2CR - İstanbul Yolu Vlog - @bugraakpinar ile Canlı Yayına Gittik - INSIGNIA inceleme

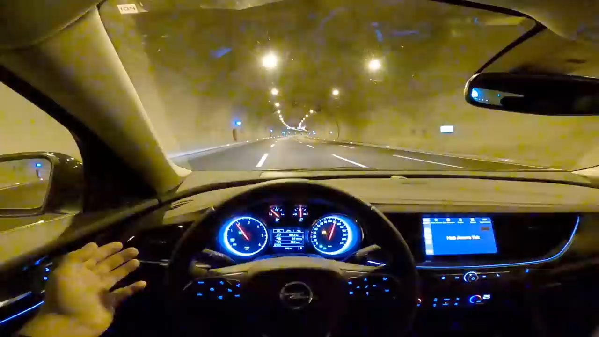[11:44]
salma süresini baya uzatmışlar çok güzel olmuş bu şekilde yol gidilirme kesinlikle gidilmez sürekli uyarı veriyor ve zaten güvenli bir şey değil şeridin solundayız yan taraf için sıkıntı şu anda araba yok diye deniyorum bunu ama ama şeritten çıkıp böyle dikkatsizce sağa sola şanapora vesaire gitmenizi kesinlikle engelliyor o bakımdan güzel bir özellik tabi hazır düzlükteyiz şöyle bir